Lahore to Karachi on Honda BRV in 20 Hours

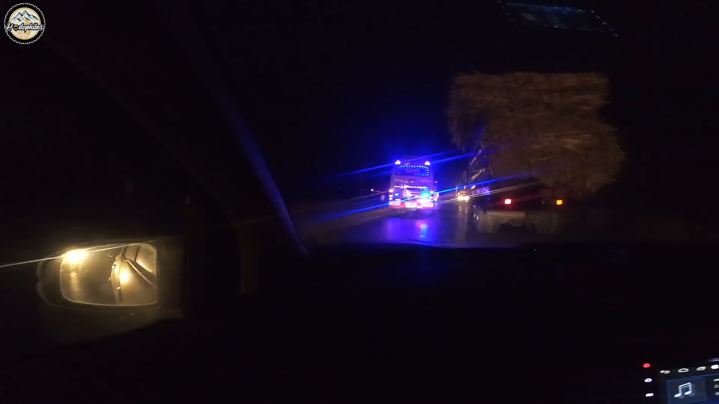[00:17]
25 घंटे मुस्तकिल गाड़ी चलाने के बाद हम लोग
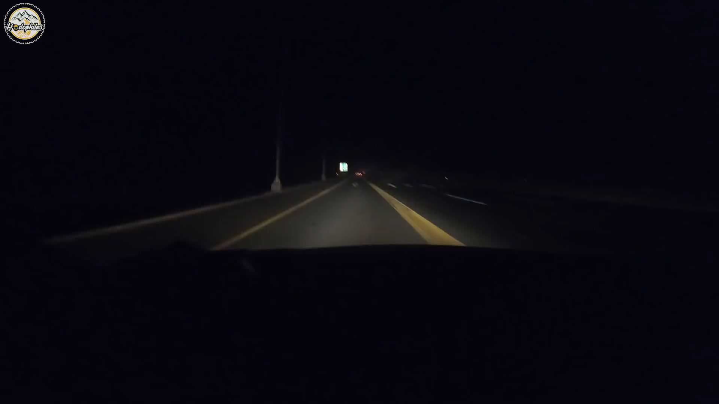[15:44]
ठीक है, ओके अल्लाह। कराची सखर 277 किलोमीटर, अहमदपुर शिरकिया 22। मोटर पे फाइनली हम चढ़ चुके हैं, 413 किलोमीटर हमने कर लिया और आप
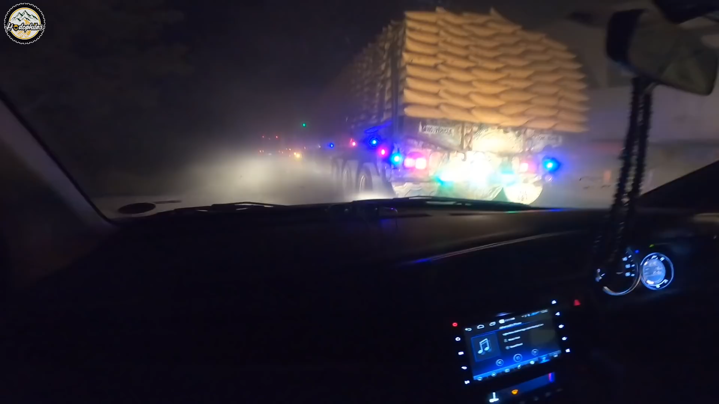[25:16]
एकदम जो है ना वारदात चल रही है ट्रैफिक, अभी हम 300 किलोमीटर से ज्यादा दूर है जावेद गोट के पास,
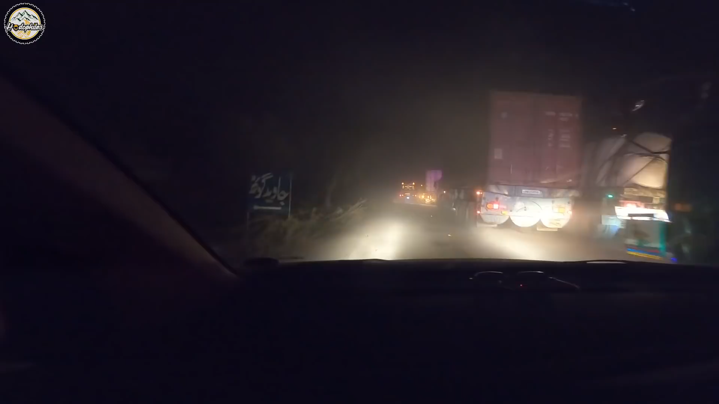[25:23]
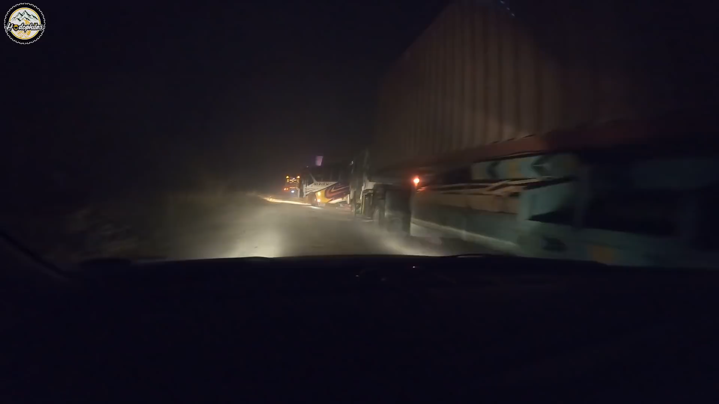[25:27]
और बसें जो है ना वो अभी भाई बस के अलावा कोई गाड़ी नजर नहीं पिछले आधे पौने घंटे में, पिछले घंटे में ओ भाई खड्डा है आराम से,
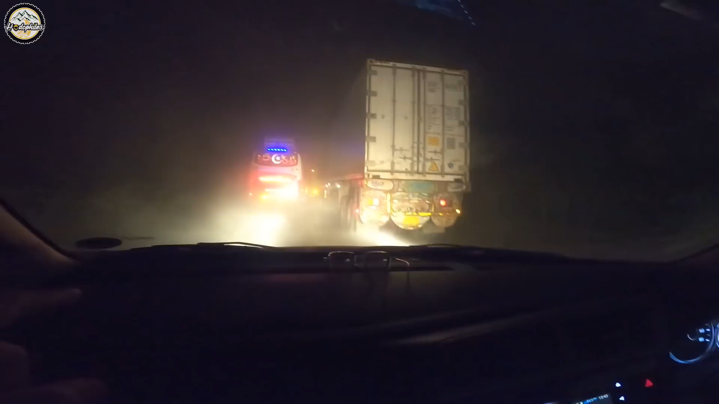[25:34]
के बड़े टायरों ने तो निकल जाना, मेरा दोस्त इसी तरह ना बस के पीछे लगा के ना अमित भाई, वो जो हम आए नहीं थे वो जहाँ चाय भी पी थी हमने मुदस्सिर के घर, सुबह के घर पे याद है शाहगोड, वो इसी तरह बस के पीछे उसने लगाई भी, बस गुजर गई वो भाई उसकी गाड़ी गड़े के अंदर,